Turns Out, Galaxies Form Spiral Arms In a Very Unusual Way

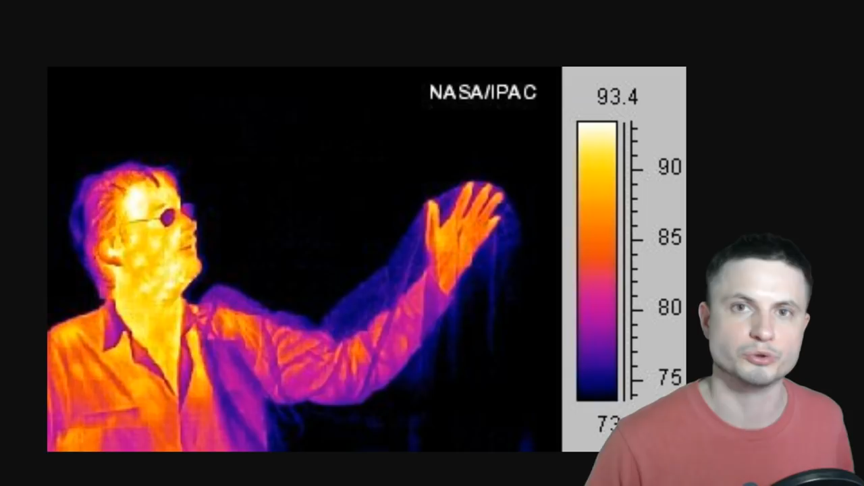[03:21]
this is actually also from NASA, an image of what a typical person would look like if you were to use an infrared camera. The scientists behind this paper started seeing a lot of really, really interesting things.